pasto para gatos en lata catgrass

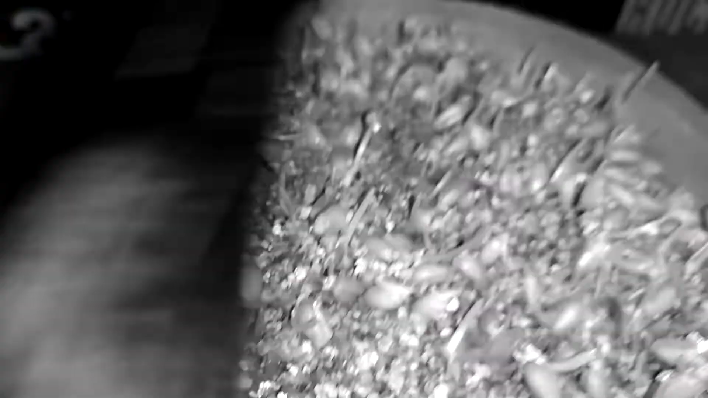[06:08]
Gatos atravesando aquí. Ya tenemos más vegetación. Como pueden ver, ya salieron pastito.